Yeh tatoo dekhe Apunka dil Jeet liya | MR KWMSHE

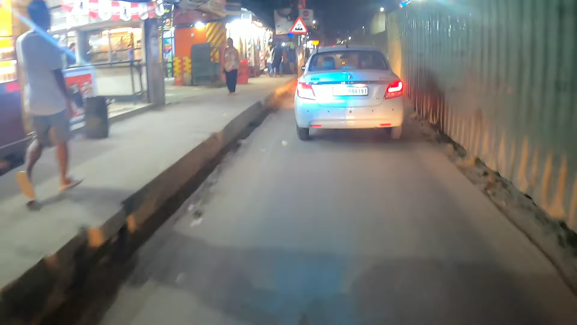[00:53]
सो इस टाइम जाते हैं क्या होता है भाई। रात में भी भयंकर ट्रैफिक एंड गर्मी तो बोलना ही मत, बहुत ज़्यादा गर्मी यहाँ पे।
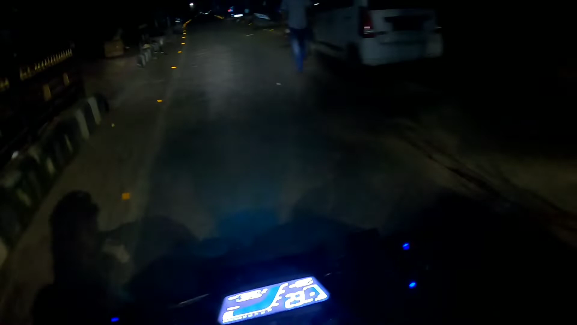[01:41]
जब आता होता तब ऐसा ही होता है, कुछ ना कुछ तो गड़बड़ होता ही रहता है। इस बार भी गया। फिर से नेशनल हाईवे पे आ गए हम, अभी ट्रैफिक का तमाशा फिर से देखना पड़ेगा। तो गाइस, प्लान स्लाइडली चेंज हो गया है।
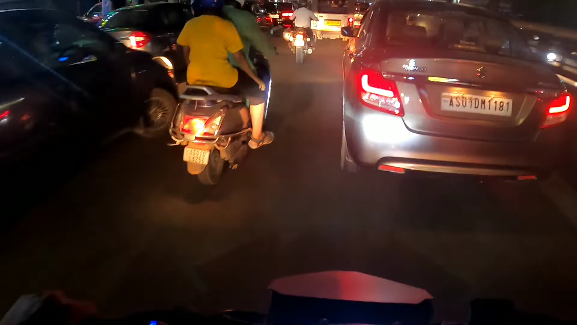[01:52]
अभी हम लोग जा रहा है उज्जैन बाजार वैली व्यू देखने के लिए। अभी रात को कैसा रहेगा सीनरी पता नहीं, पर जाके देखते हैं। अच्छा ही बोल रहा है भाई, हाई गर्मी।
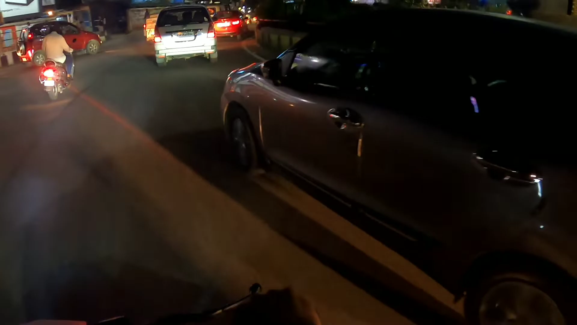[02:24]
পুরা ঘুরিম ওকে ইয়াৰ আছে কিমান দূৰ আছে দু কিলোমিটাৰ আচ্ছা ডিষ্টিনেশ্যন পোষ্ট নাই বাৰু গাইজ থৰা
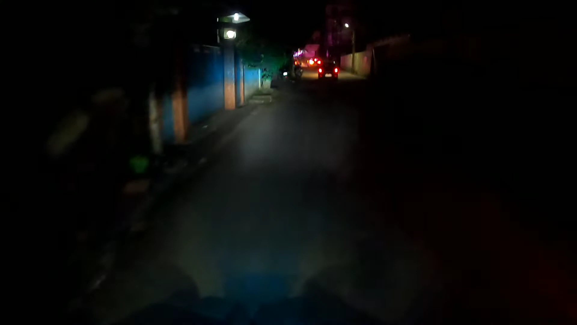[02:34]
আন্ধেৰা আন্ধেৰা আ ৰা হে চাই আজকা কণ্টেণ্ট বাট কই না ये जो एरिया है ना, ये चिलिंग पॉइंट के लिए बहुत मस्त है।
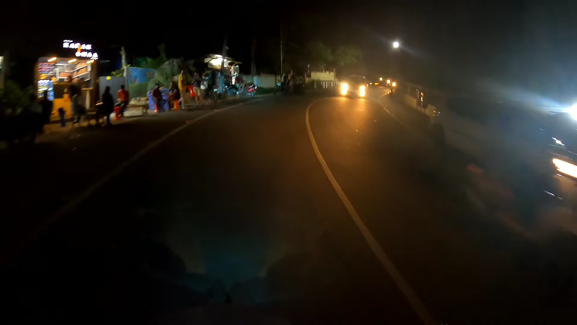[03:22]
यहाँ से पूरा ब्रह्मपुत्र वैली दिखता है ऊपर से एंड इस साइड में जगह बहुत कूल है भाई, बहुत कूल है, क्योंकि सिटी से थोड़ा अलग हो जाता है ना ये, इसलिए।
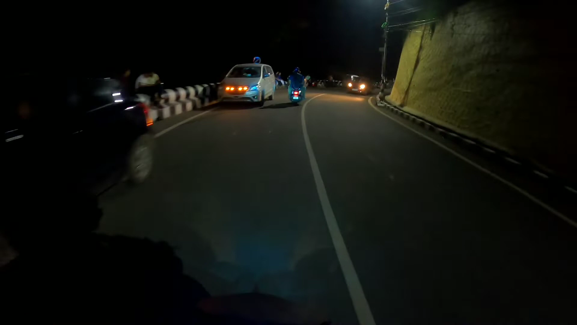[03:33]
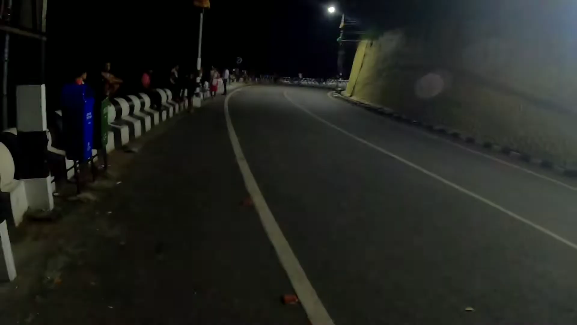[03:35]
सो गाइस, पहुँच चुका है वैली व्यू एंड यहाँ से पूरा ब्रह्मपुत्र वैली दिखता है।
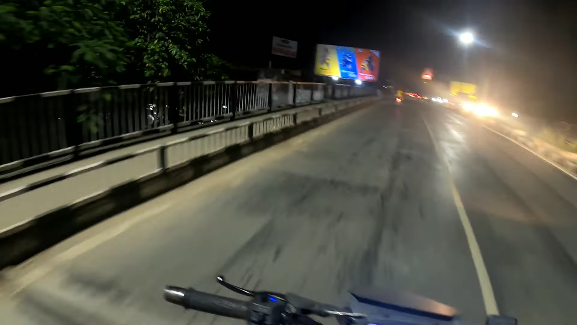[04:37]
चांदमारी फ्लाई ओवर ओके। ये भी एक चिलिंग पॉइंट है, बहुत सारे लोग कपल्स लोग बैठा है।